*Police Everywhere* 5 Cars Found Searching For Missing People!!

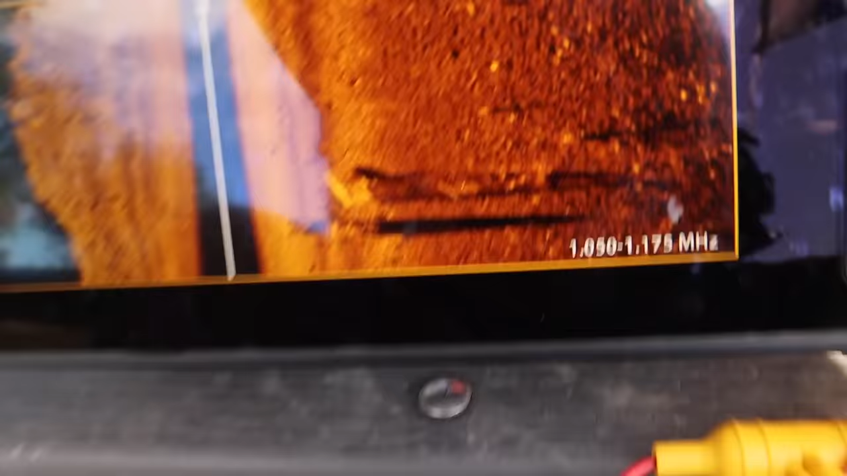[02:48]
right there there's a little blob
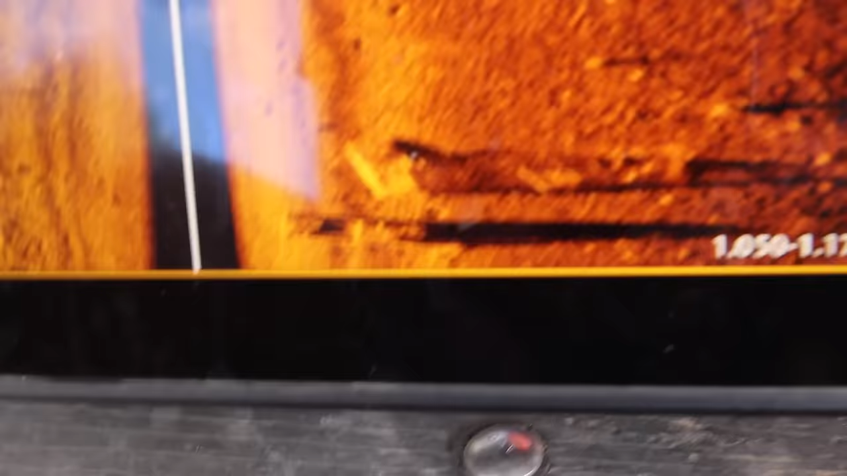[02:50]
it's kind of square shaped i'm guessing it's a vehicle
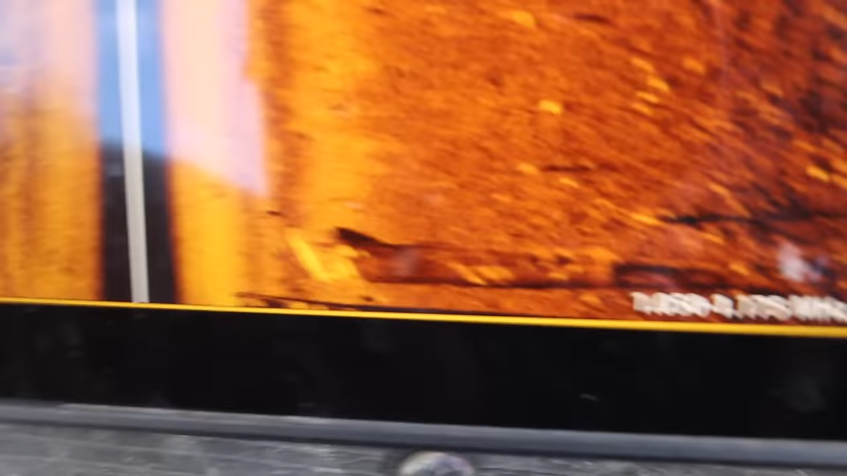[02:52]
we've got a car it appears to be a vehicle
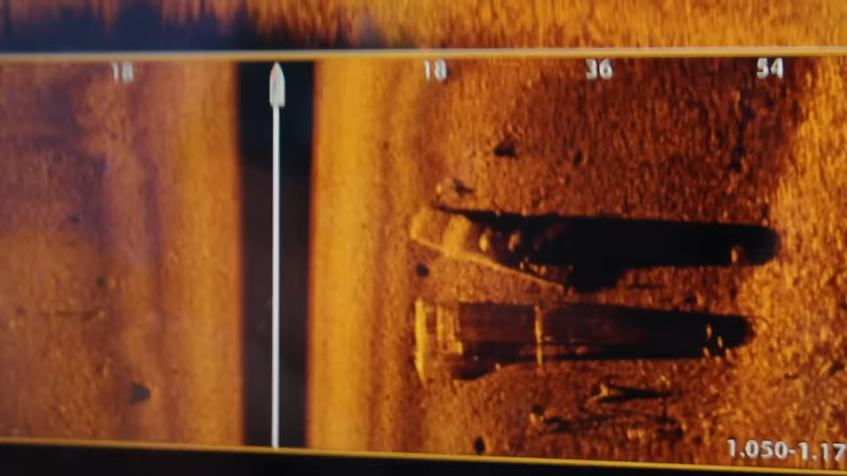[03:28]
all right so we've got the buoy marked there's currently a truck right here so we think